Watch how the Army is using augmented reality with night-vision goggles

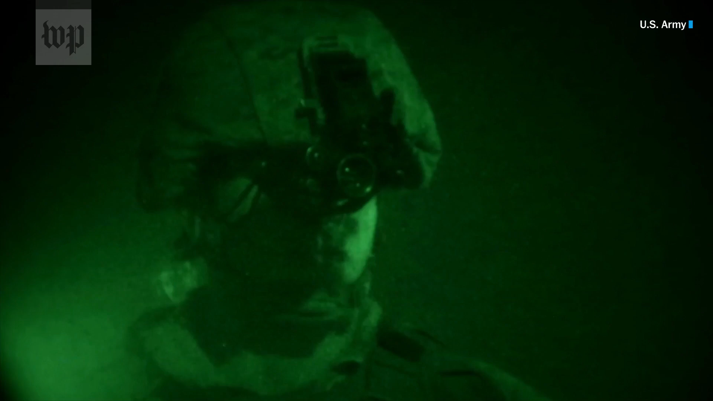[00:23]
strain the eye less than the older green-tinted goggles.
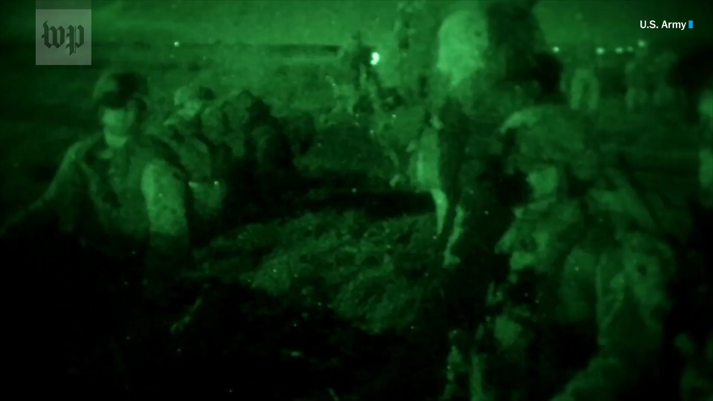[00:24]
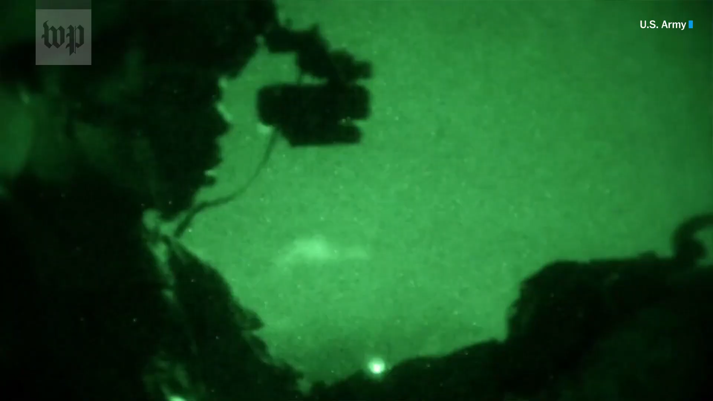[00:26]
And binocular vision means better depth perception, too.